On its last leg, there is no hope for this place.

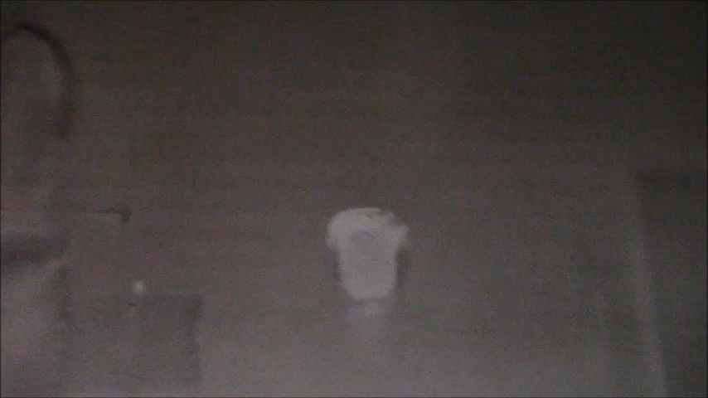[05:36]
You can see where a bunch of stuff was mounted on the walls, like pictures and what have you. It's a lot of smoke.